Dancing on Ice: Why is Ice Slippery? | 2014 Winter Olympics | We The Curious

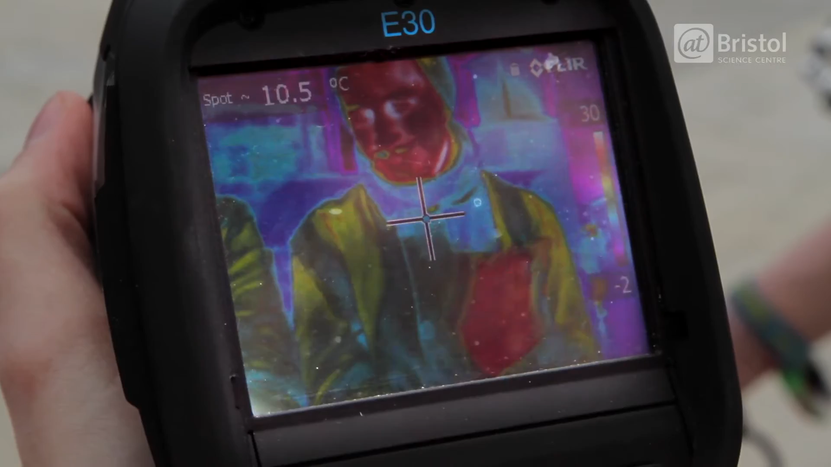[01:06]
On screen: spot 10.5°C
Our thermal camera allows us to see this heat and the effects of friction.
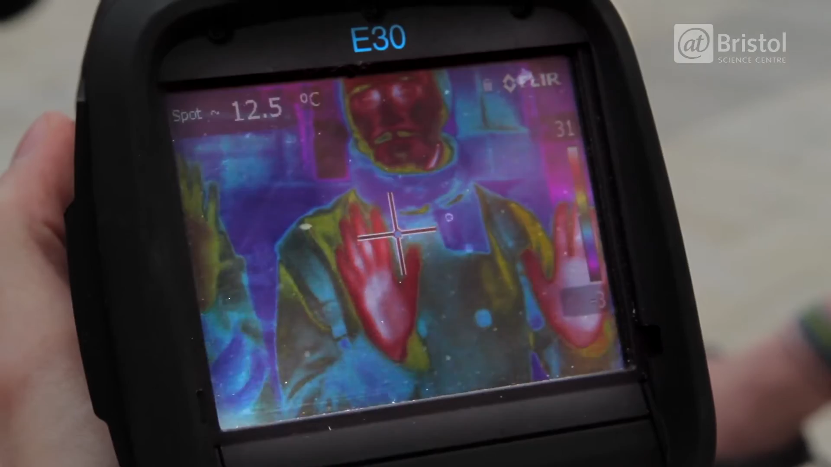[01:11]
On screen: spot 12.5°C
So here we have some infrared footage of our ice rink a few weeks ago.